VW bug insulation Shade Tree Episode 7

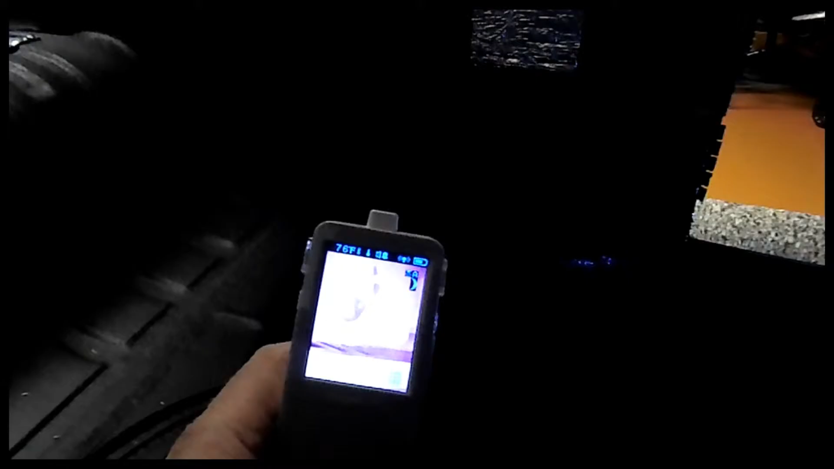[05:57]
And, um, what we notice is the hot air will actually come through this channel and he has no door panels.